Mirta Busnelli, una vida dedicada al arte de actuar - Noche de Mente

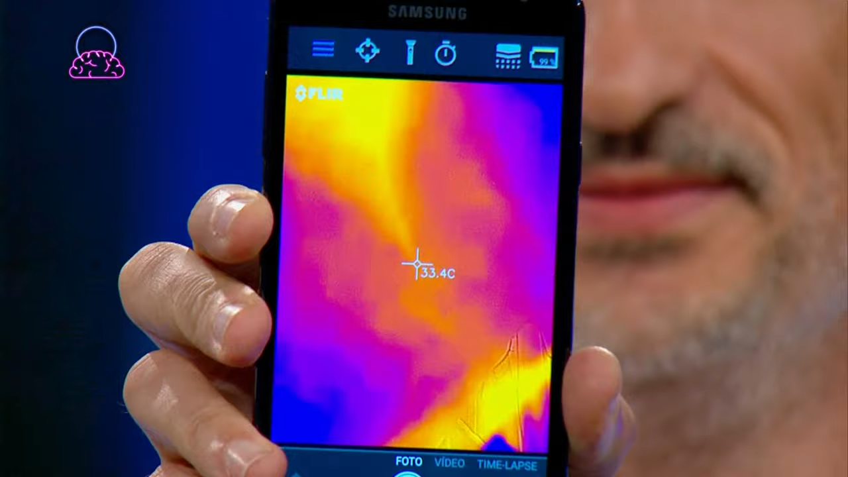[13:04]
On screen: spot 33.4°C
¿Y cómo funciona esta cámara? ¿Cómo funciona? Eso lo que hace es con el infrarrojo, capta ondas que nuestros ojos no pueden ver.
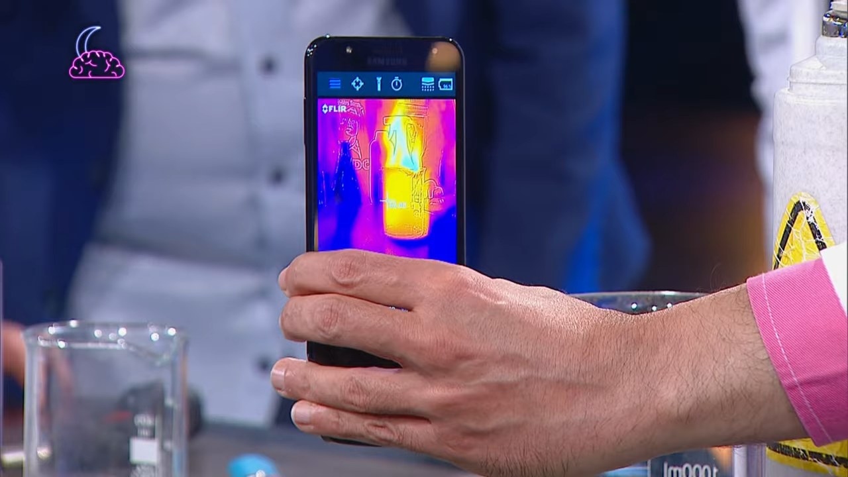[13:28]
No lo vemos, pero... ¡Ya! ¡No! Y la llama está alta, te quiero decir, sí, ¿eh?
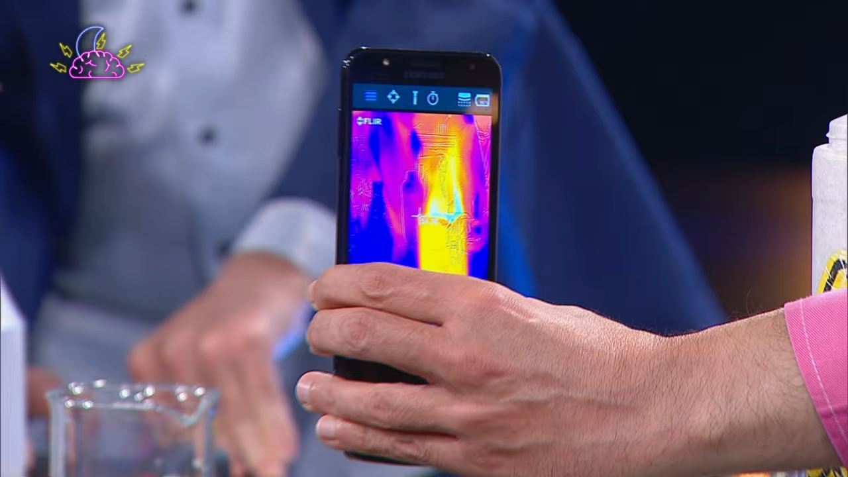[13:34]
Sí, sí, sí. No, ¿viste que si vos lo querés ver, apenas...
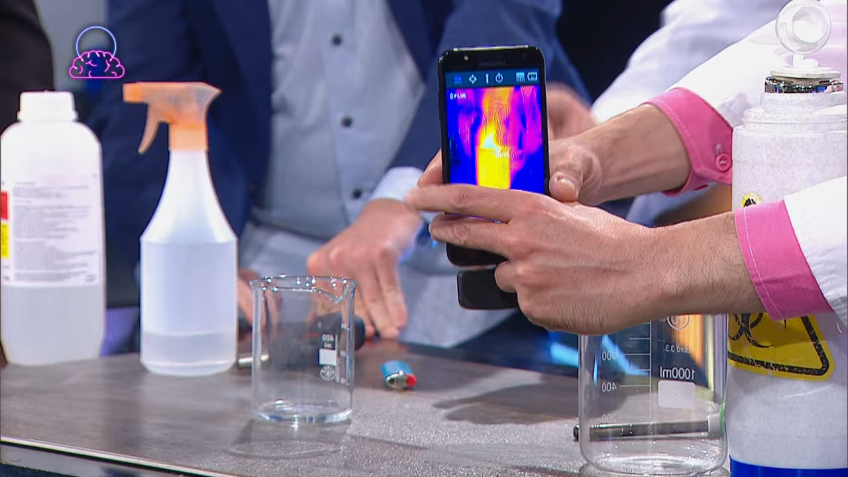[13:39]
Nada, nosotros le pusimos un poquito de sal al vaso de precipitados, hace que se vea levemente azul acá,
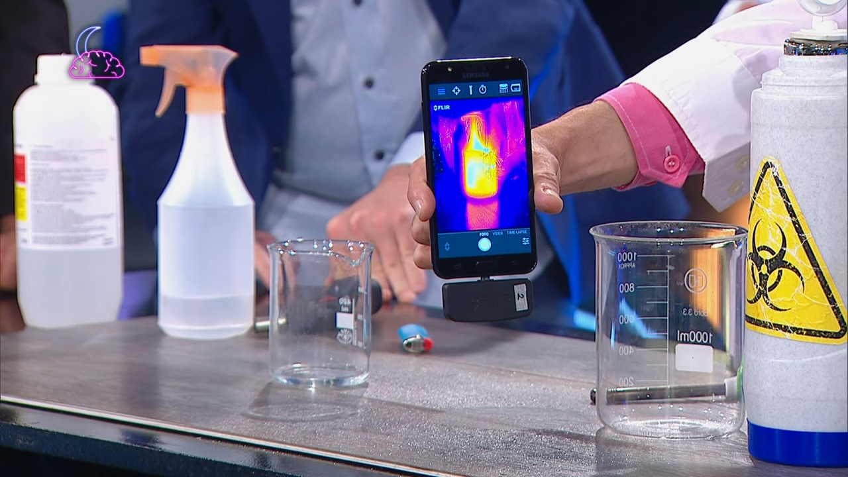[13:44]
pero con la cámara térmica ahí, nosotros lo enfocamos ahora a Coco para que vean que la gente también se va a ver, porque la gente tiene calor. A ver cuán caliente es está truco, Coco.
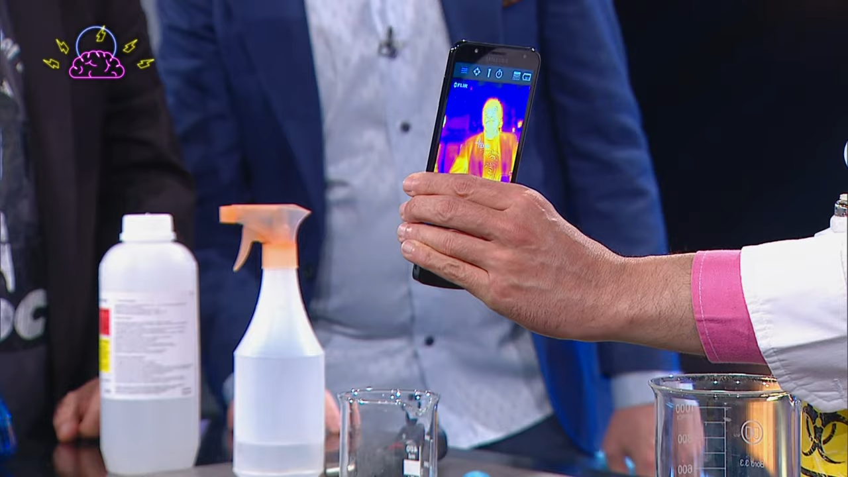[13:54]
No es que estamos mirá la cabeza caliente que tiene. Y ahí me está midiendo doctor, mi temperatura.
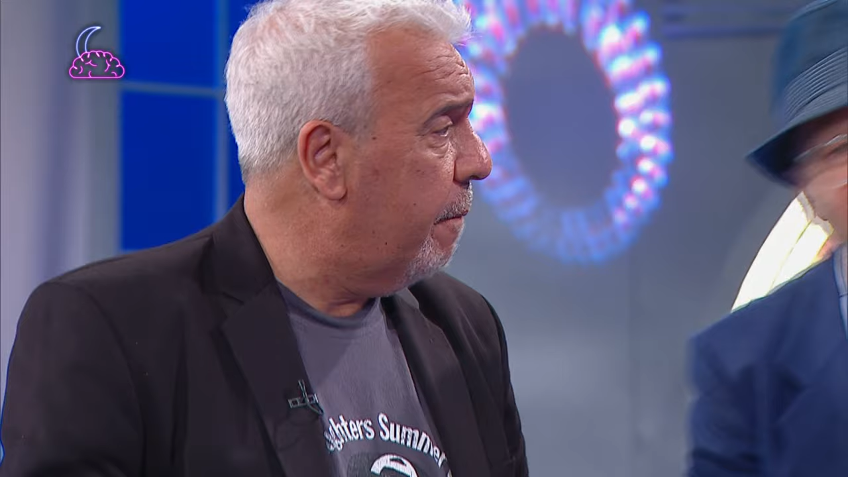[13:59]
La temperatura, y es más, si ves bien en el teléfono, hasta marca los grados. Los grados que tenés. De todo puede medir la temperatura. Y está calentito. De todo, todo. Por ejemplo, ahí tenemos el fuego prendido. No, acá tenemos un poco de nitrógeno líquido. Y ahí se va a ver más azul, porque el frío es más azul.
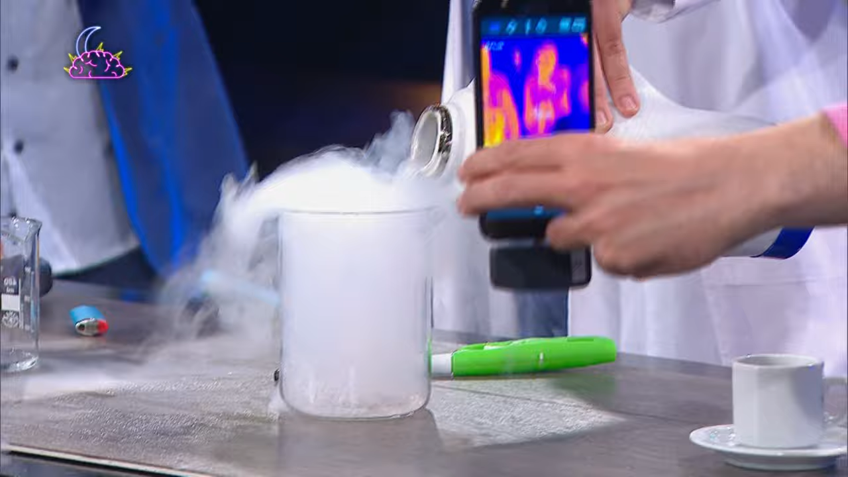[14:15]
Vamos a ver. ¡Esa! Tenés razón, Diego. ¡Esa! ¿Viste?
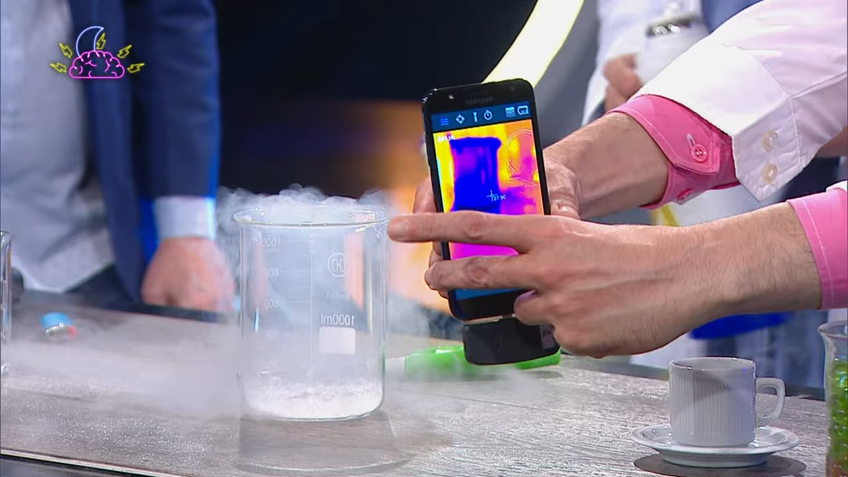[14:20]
Porque está... Sacalo el dedo, ahí está. Ahí va. Y azul, dice, azul. Dice un número, Luis Enrique.
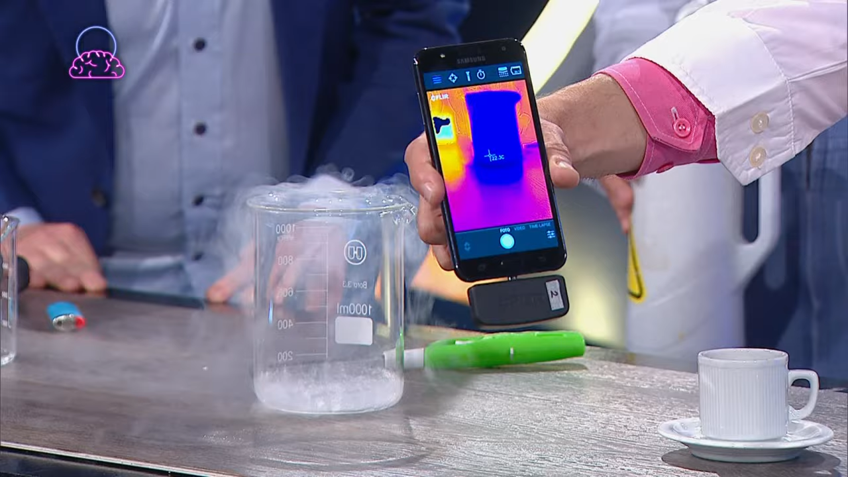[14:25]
Y ahí dice el número. Exactamente. Iba a decir va cero diciendo grado, la temperatura. 2 grados, no sé, lo desea.
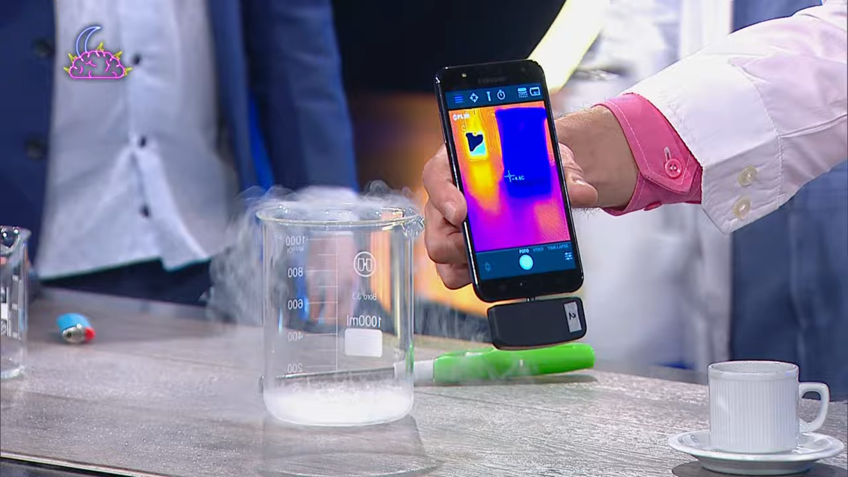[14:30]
No llega a la escala de menos 200. Sí, menos 100. Esperá que lo... Ah, ¿llega tanto?